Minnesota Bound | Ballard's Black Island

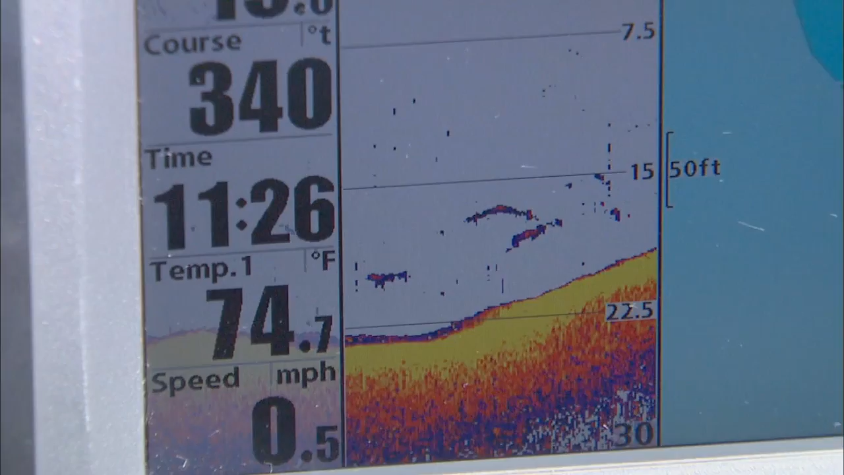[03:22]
On screen: water 74.7°F, speed 0.5 mph
Out on a mid-lake hump, we hunker down. 28 feet. And get to a little jiggy. Fish on!